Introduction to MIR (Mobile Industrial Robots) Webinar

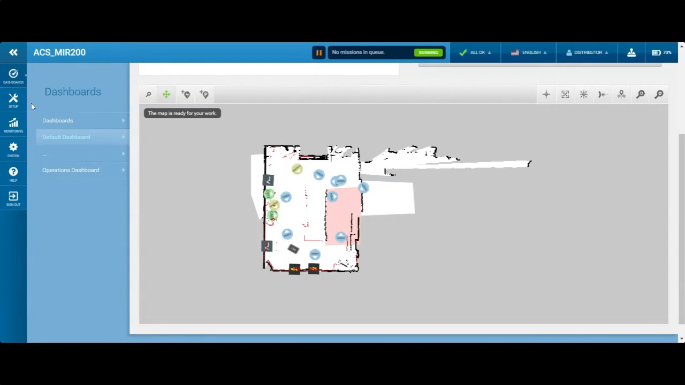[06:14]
as well. So all of that red data is data that is live. All the black data is data that is recorded. Hey, Jared, would you be able to zoom in on that a little bit more? There you go. Perfect. And feel free to ask questions along the way.
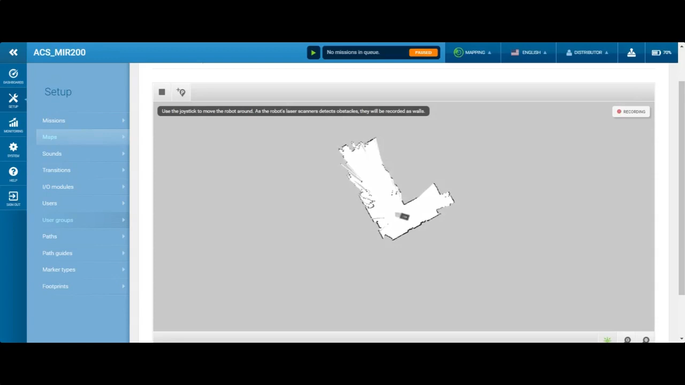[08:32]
So right now I'm driving the robot around the room, mapping all the data on turns and straightaways.
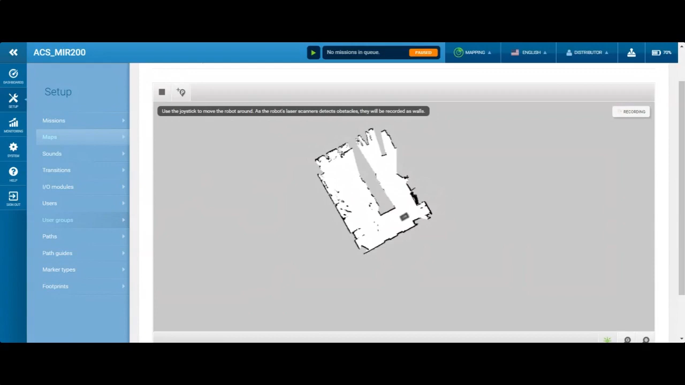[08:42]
It's always good to make a serpentine-like pattern so that you can get as much accurate data as possible. Okay. So Jared, at this point, are you just following the robot with your phone to be able to control the motion of it? I am. Okay. Is it required you program from the phone or can you program the robot from the PC or is it a combination of the two? So you can do either or. So you can do either or. The same software that's running on or the same webpage that's on my computer is also available on my phone.
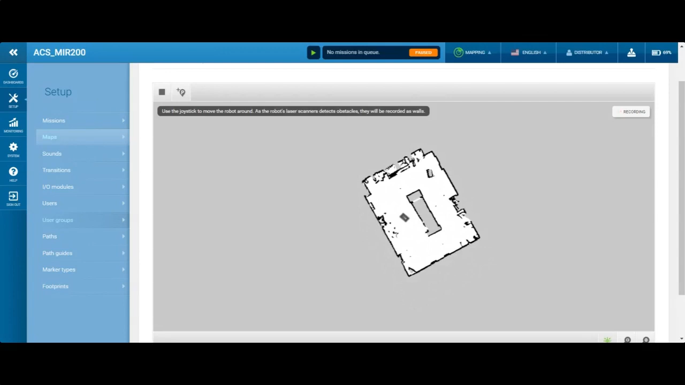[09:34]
However, it is capable of doing everything on your phone or a tablet. Is this a piece of software that we have to install or how do we gain access to the software? It's all webpage oriented. So any device that can access a webpage is
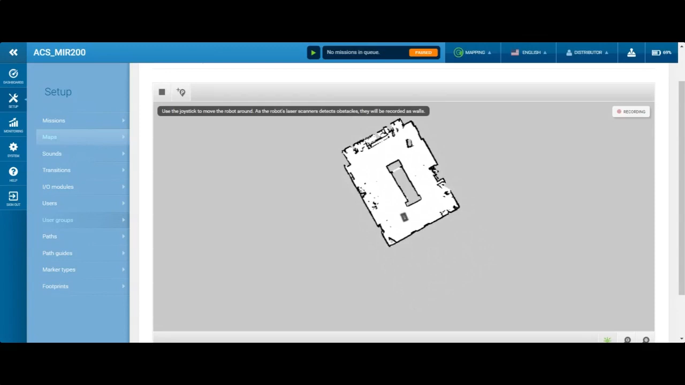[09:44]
capable of accessing the mirror. Okay. So I just log on to the mirror itself and the webpage for the software comes up for me. Right.
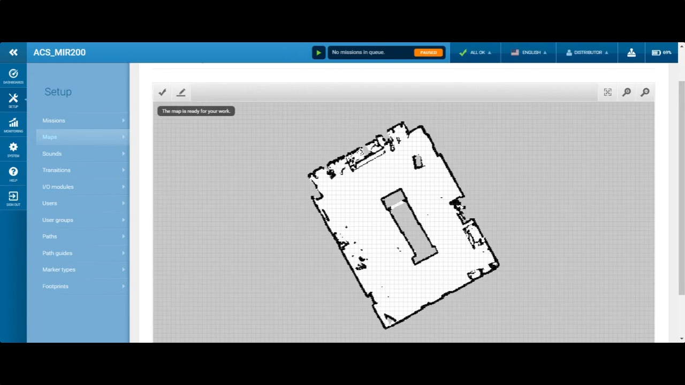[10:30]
with these grid patterns because you don't want to have a skewed map because the mirror is going to be traveling. And if it's traveling up the map, you don't want to be traveling diagonal in your facility or in your room. In this case, we want to make sure that we align it. We want to make sure that we're going to be able to connect the vertical walls with the grid pattern as best as possible. That's interesting, Jared. That brings up a question. I was working with one of my customers with a mirror and I noticed on a straight hallway as the robot was going down, it was zigzagging left and right. Could that have been caused from the map not being squared to the grid pattern here?
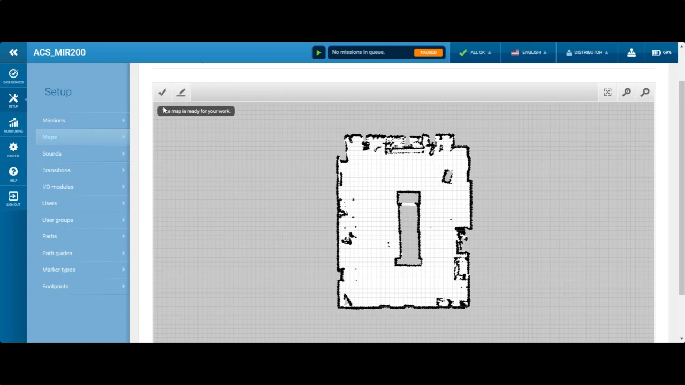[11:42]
the mirror goes down corridors and other various types of walkways. All right, so we have our map lined up pretty well. So I'm going to go ahead and save that and change the map as well. So you can see the red data right now is kind of offset from it. So what we have to do is we have to place the robot within the map, which is going to be called localization. We want to make sure that our localization is good because that's how the robot knows where it is and can accurately travel within your area.
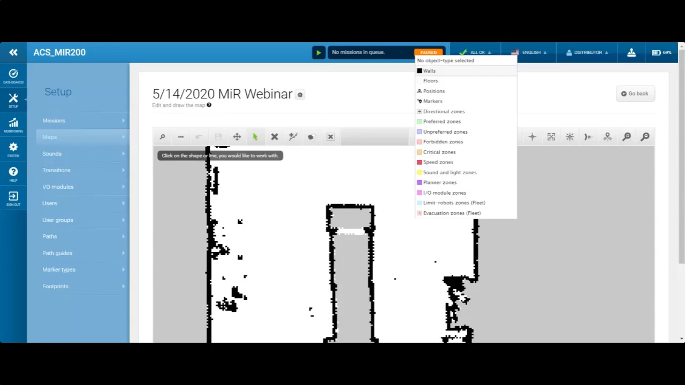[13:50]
So the markers will be a charging station or a docking station as well. And then we have our zones. I'll get into the zones later and I'll add a couple. So first we're going to start in our walls and I'm going to want to delete all the unnecessary ones. I'm just going to come over here with my eraser and just click and then erase this one as well. And just a couple more from over here.
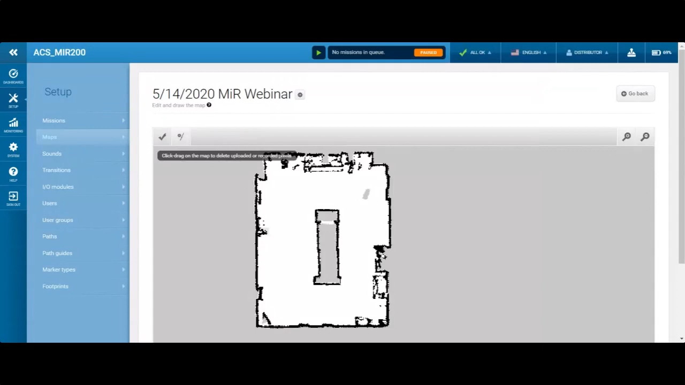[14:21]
And then I'm going to hit OK. And you can see right here where I deleted, I now have gray. The gray is more of a undefined area, I would call it. So what I want to do with that gray area is I want to add in floors. So I'm just going to come over here and I'm just going to draw a shape.
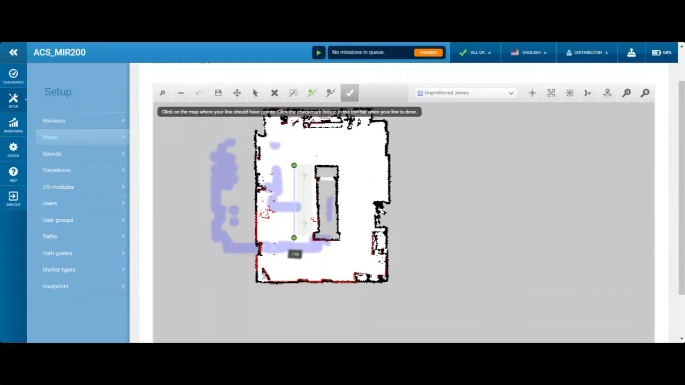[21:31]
So this will act as our median per se. I'm actually going to change that and make that smaller. So I'll just create it and leave it as that. And then I'm going to come over here and add some markers. So actually I did that wrong and I would like to add positions. Don't worry, Jared, I won't tell anybody. Thank you, Carol. I'm going to add a position up top.
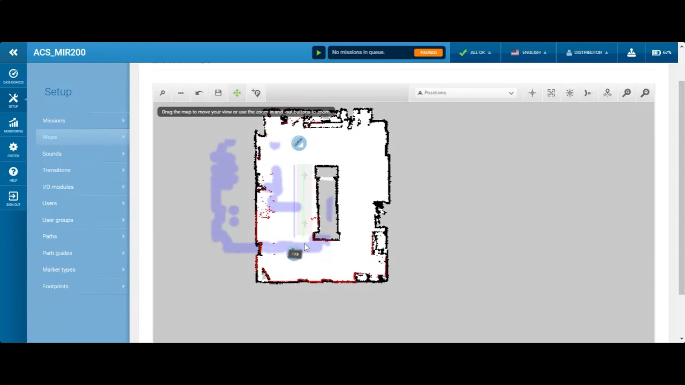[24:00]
We did have a question come in that's appropriate right now. Does the thickness of the line matter in the settings and how? So when you were setting the thickness of your preferred zone and your unpreferred zone, does how thick you make it matter or is it just programming convenience for the screen? So let's see if I can zoom in. Oh, there they are. So if you see the thin line of the preferred zone right here, I'm assuming you guys can see my cursor, I hope. Yes, well, that's going to the mirror is going to travel in that preferred zone.